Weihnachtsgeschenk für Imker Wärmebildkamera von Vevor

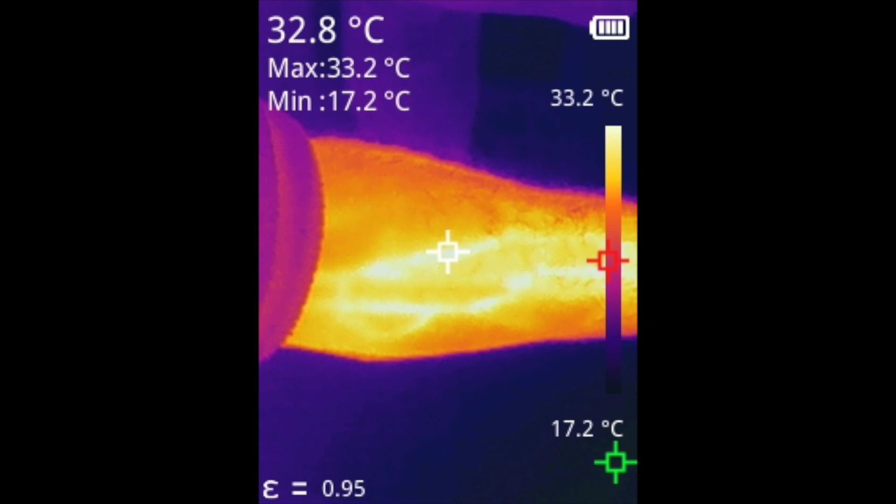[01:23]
On screen: spot 32.8°C, max 33.2°C, min 17.2°C, scale top 33.2°C, scale bottom 17.2°C
qualität ist so gut dass man sogar die adern in dem arm sehen kann also die
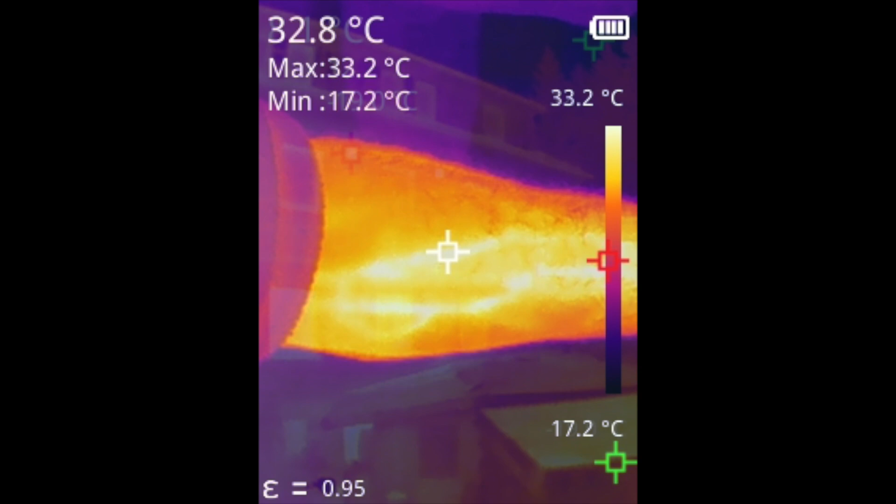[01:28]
On screen: spot 32.8°C, max 33.2°C, min 17.2°C, scale top 33.2°C, scale bottom 17.2°C
blutadern die wärme davon und neben den imkerlichen einsetzen kann man natürlich ist auch am haus einsetzen wo man also tatsächlich da ganz hier rot gekennzeichnet dann schwachstellen in der isolierung am haus finden kann oder
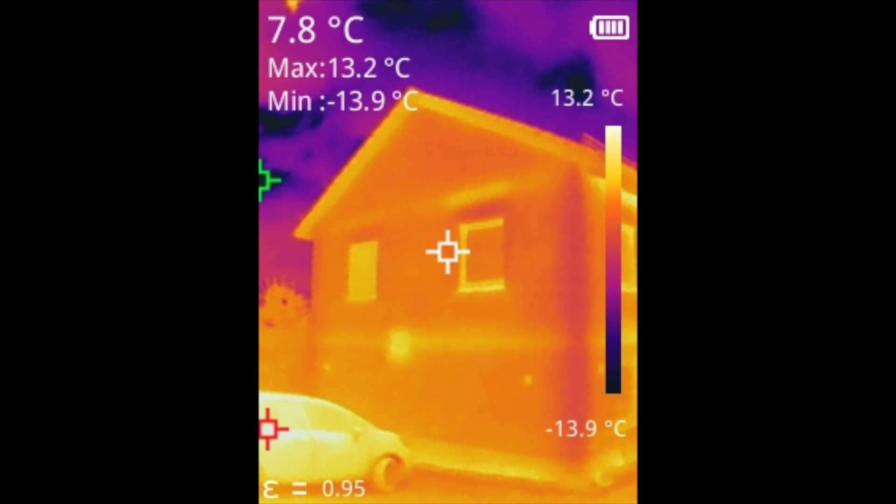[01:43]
On screen: spot 7.8°C, max 13.2°C, min -13.9°C, scale top 13.2°C, scale bottom -13.9°C
wie hier im bild sieht man die stromleitungen oder die rohrlädenkästen ganz
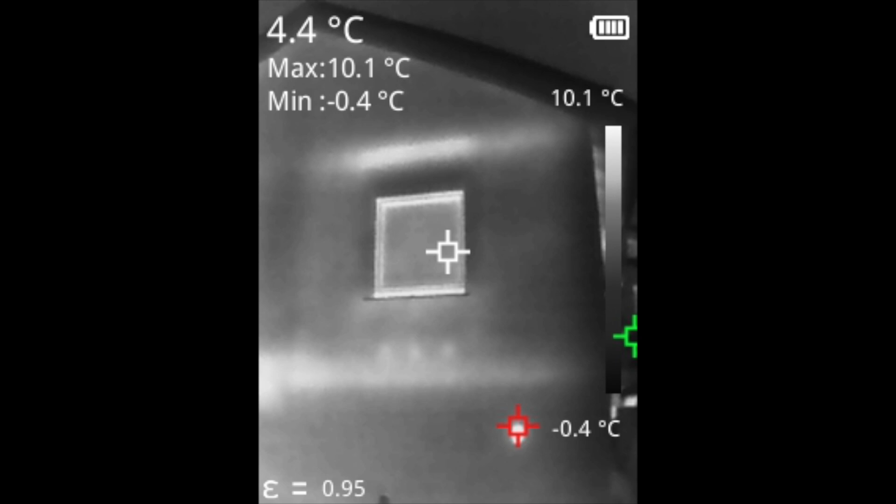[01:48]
On screen: spot 4.4°C, max 10.1°C, min -0.4°C, scale top 10.1°C, scale bottom -0.4°C
deutlich zu sehen sehr interessant wie da die wärme rauskommt
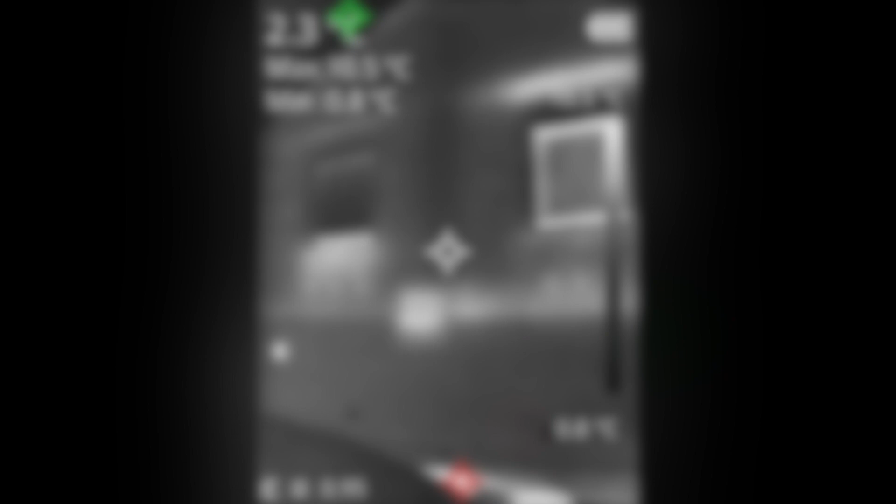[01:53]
mit verschiedenen einstellungen also ob man jetzt so bunt oder dunkel
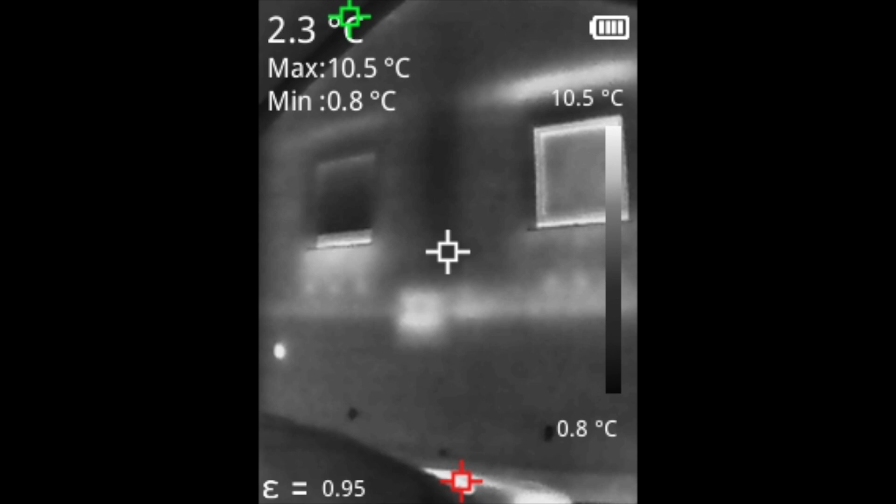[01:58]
On screen: spot 2.3°C, max 10.5°C, min 0.8°C, scale top 10.5°C, scale bottom 0.8°C
einstellt das bild dann kann das gut das sind die unsere enden unserer laufenden die man hier
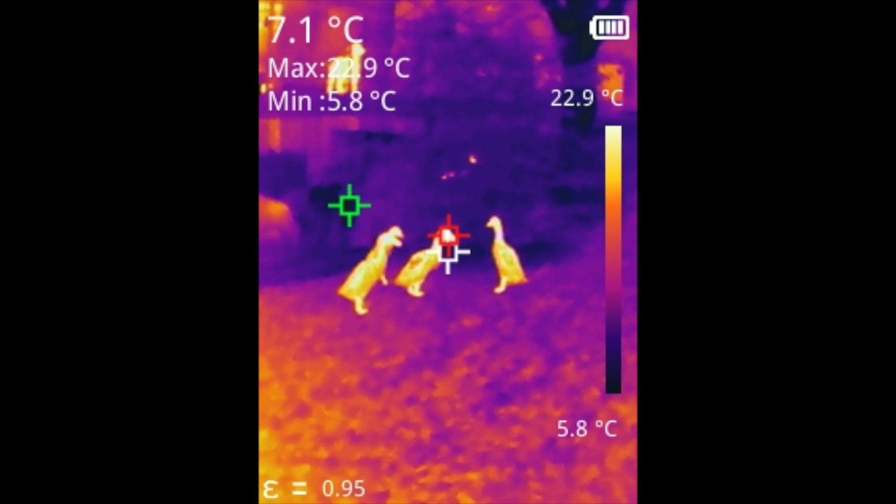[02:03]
On screen: spot 7.1°C, max 22.9°C, min 5.8°C, scale top 22.9°C, scale bottom 5.8°C
sieht im bild und ja wo man am fenster rahmen nacharbeiten muss mit der isolierung kann man da auch sehr sehr gut sehen gerade bei der aufkommenden gebäude
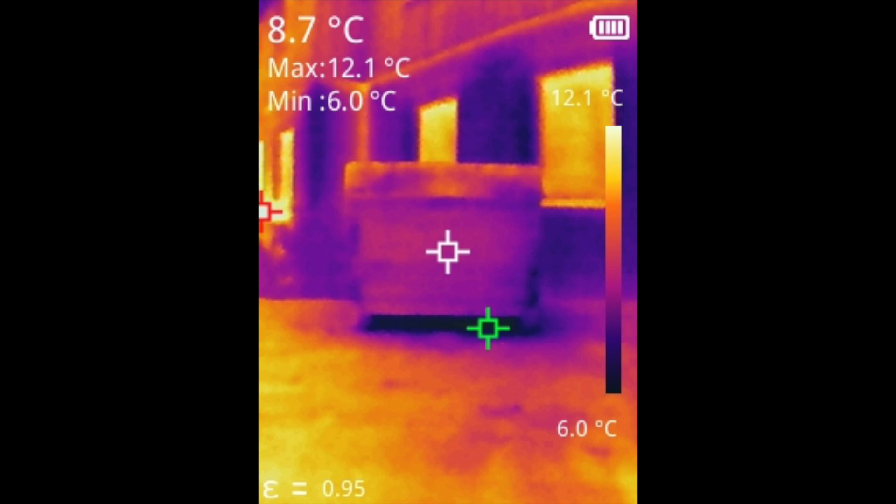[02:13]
On screen: spot 8.7°C, max 12.1°C, min 6.0°C, scale top 12.1°C, scale bottom 6.0°C
diskussion auch interessant hier mal eine bienenbeute von hinten auch sehr gut isoliert
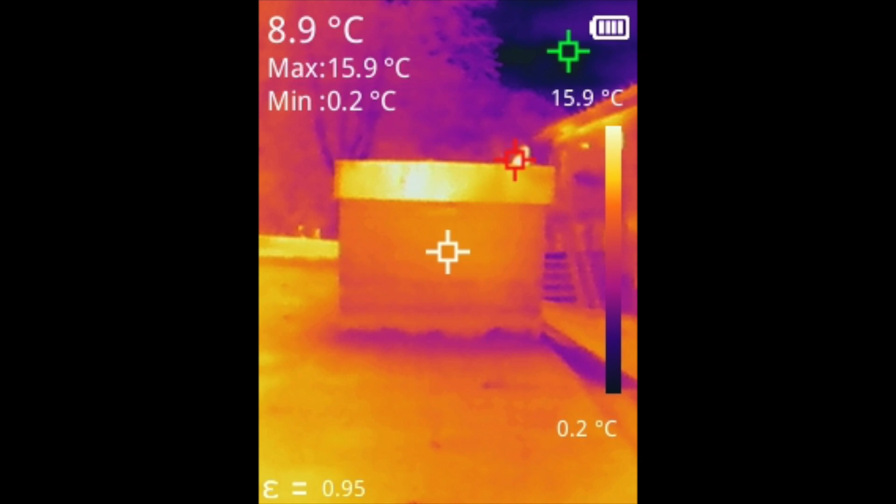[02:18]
On screen: spot 8.9°C, max 15.9°C, min 0.2°C, scale top 15.9°C, scale bottom 0.2°C
an der stelle vor allem oben der deckel das
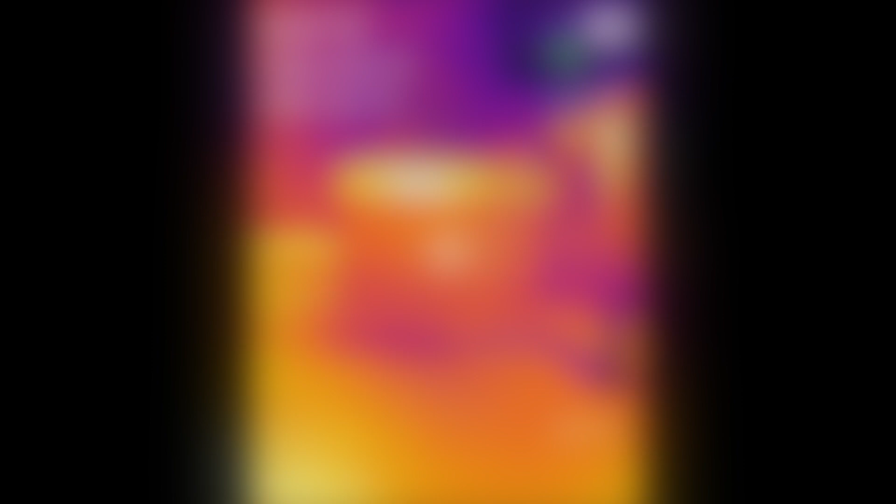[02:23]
alles ganz hübsch hier sieht man eingedeutet auf der linken
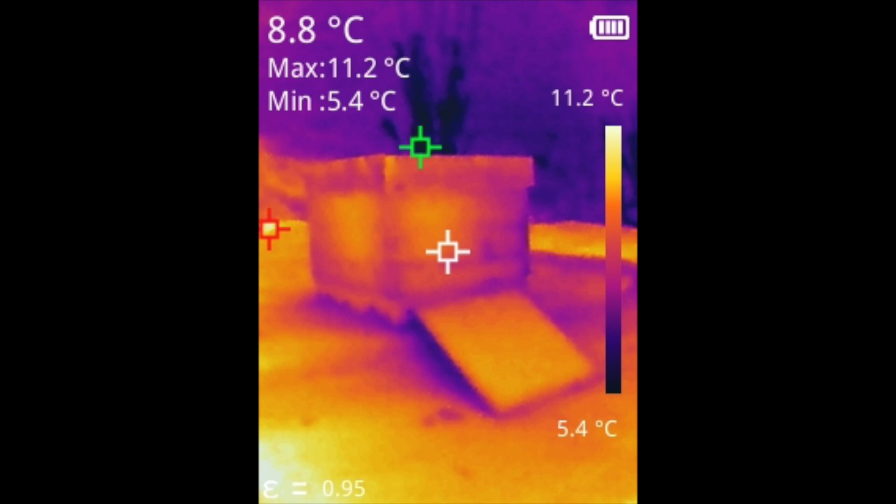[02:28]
On screen: spot 8.8°C, max 11.2°C, min 5.4°C, scale top 11.2°C, scale bottom 5.4°C
seite sitzt dort die wintertraube oder anbeginnende wintertraube an der stelle
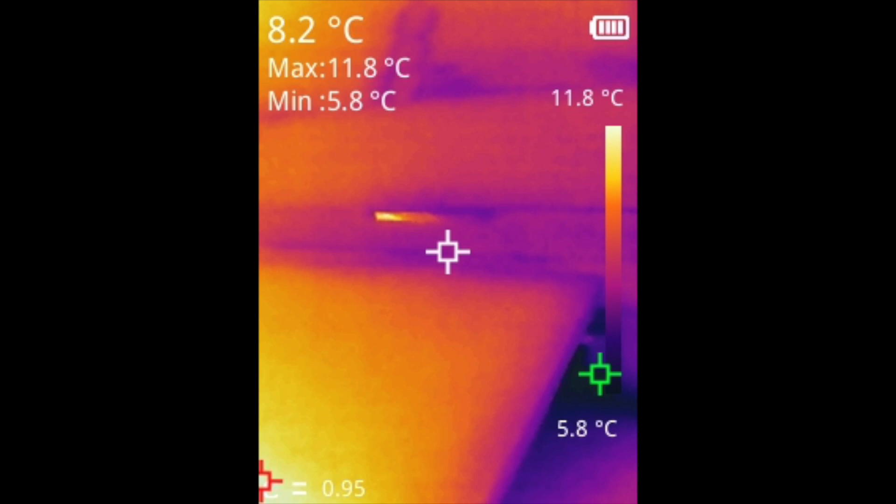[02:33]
On screen: spot 8.2°C, max 11.8°C, min 5.8°C, scale top 11.8°C, scale bottom 5.8°C
messung am flugloch und messung von oben durch die isolierung hier
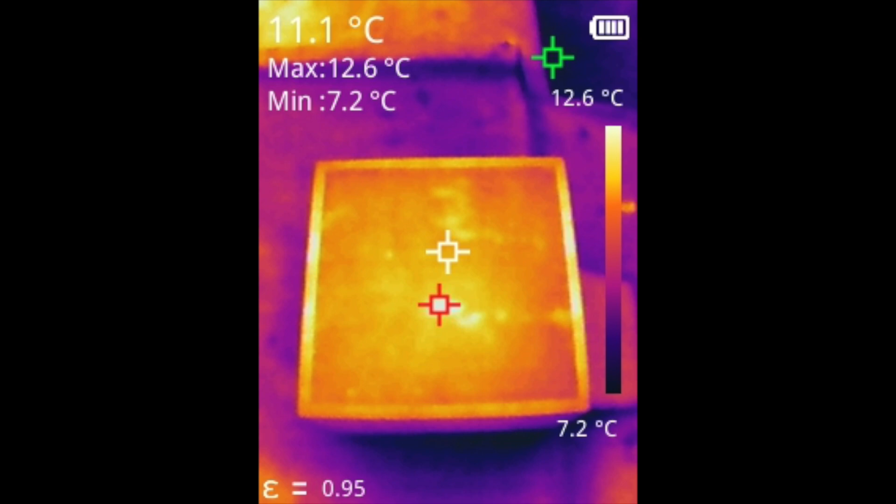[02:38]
On screen: spot 11.1°C, max 12.6°C, min 7.2°C
sieht man so leicht die löcher in dem styropor oben also falls da irgendwo
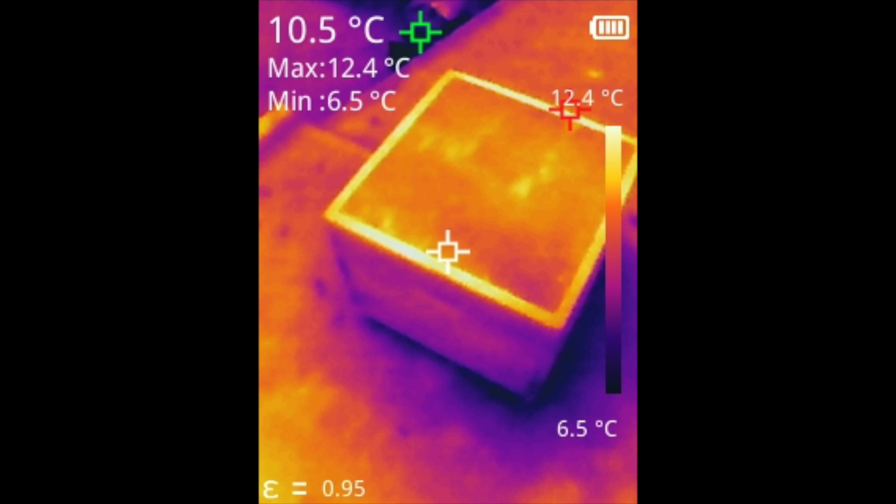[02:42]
On screen: spot 10.5°C, max 12.4°C, min 6.5°C, scale bottom 6.5°C
wärmebrücken sind oder kältebrücken das sieht man auf der kamera richtig gut wie hier auch ein großes fenster im bild
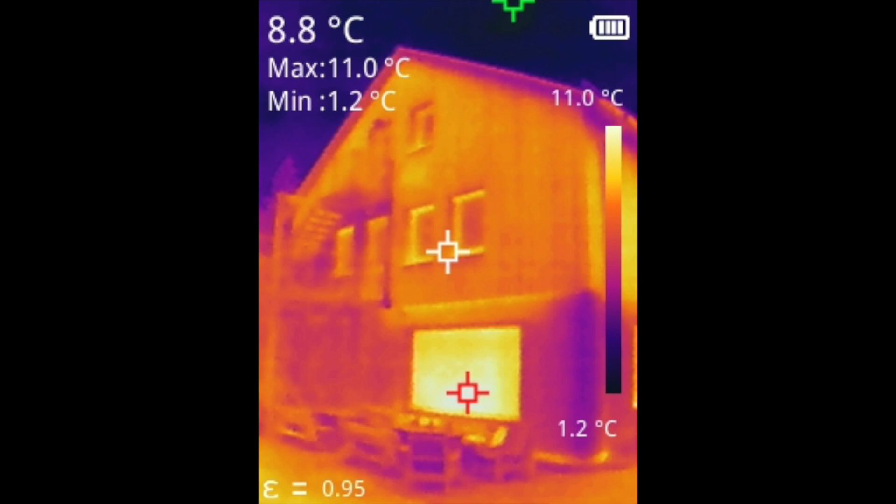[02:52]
On screen: spot 8.8°C, max 11.0°C, min 1.2°C, scale top 11.0°C, scale bottom 1.2°C
und so ecken wo die aus dem keller kommen wo da die kälte
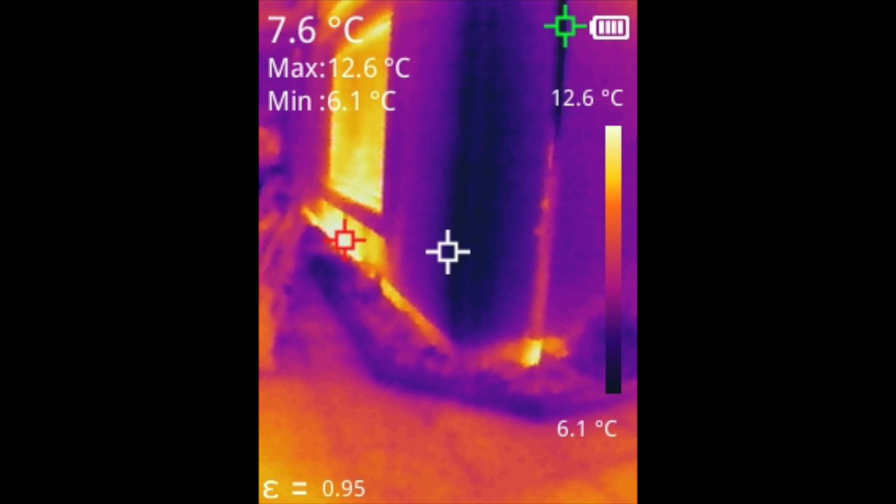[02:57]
On screen: spot 7.6°C, max 12.6°C, min 6.1°C, scale top 12.6°C, scale bottom 6.1°C
da auch entweicht dass man das sehr gut ja das ist bei uns am
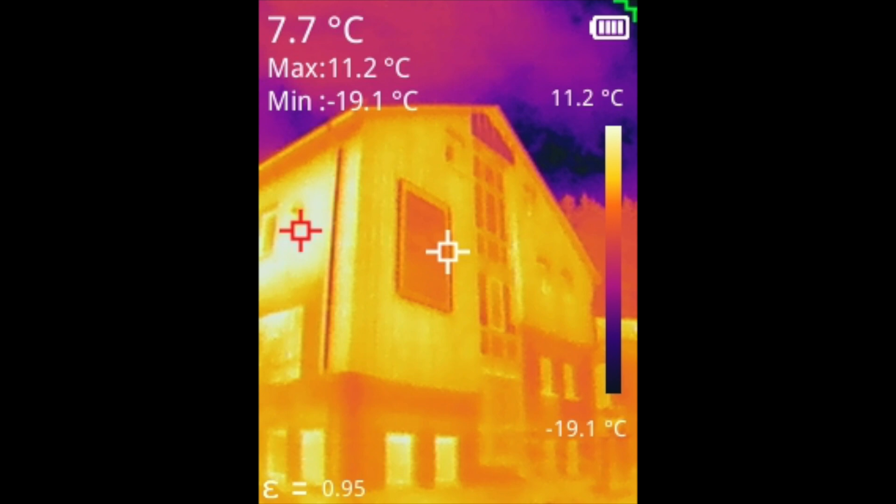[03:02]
On screen: spot 7.7°C, max 11.2°C, min -19.1°C, scale top 11.2°C, scale bottom -19.1°C
orangen schaf in usseln jetzt meine frauen kühlschrank der
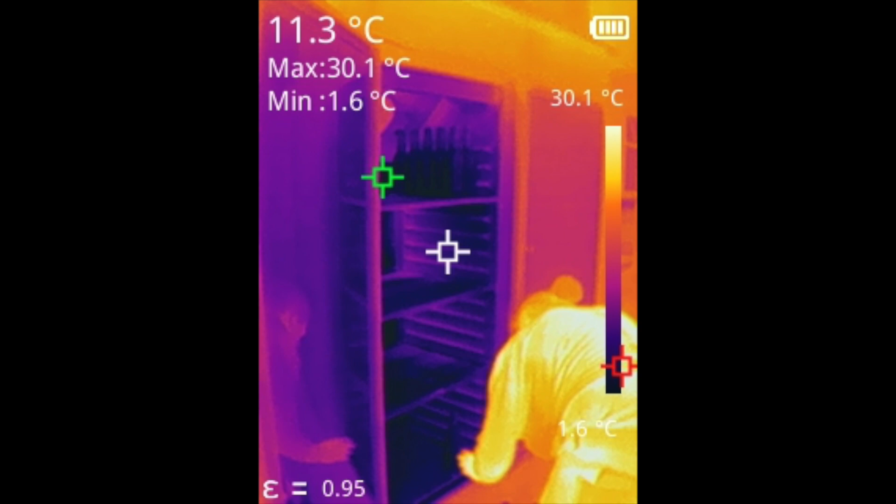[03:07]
On screen: spot 11.3°C, max 30.1°C, min 1.6°C, scale top 30.1°C, scale bottom 1.6°C
kühlschrank ganz dunkel gefärbt man sieht also auch wirklich die kälte an der stelle
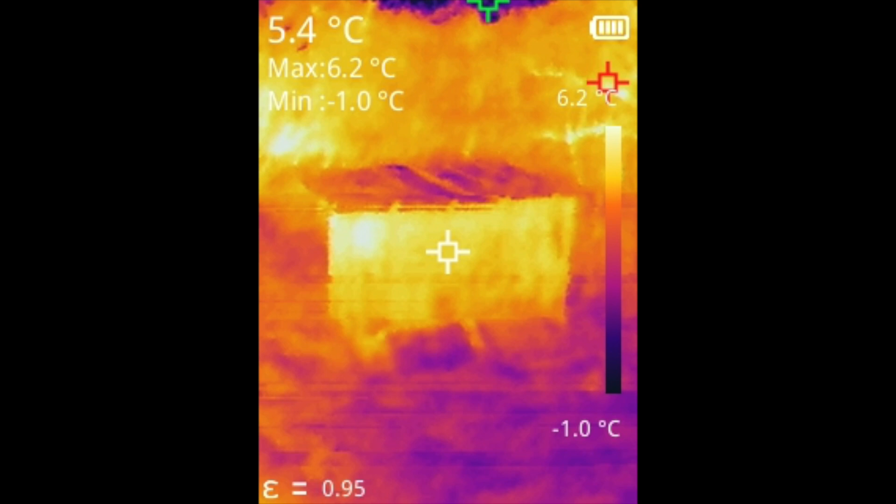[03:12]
On screen: spot 5.4°C, max 6.2°C, min -1.0°C, scale top 6.2°C, scale bottom -1.0°C
das ist jetzt hier so ein bienenstand von hinten das ist ein freiständer also ist von außen einmal aufgenommen und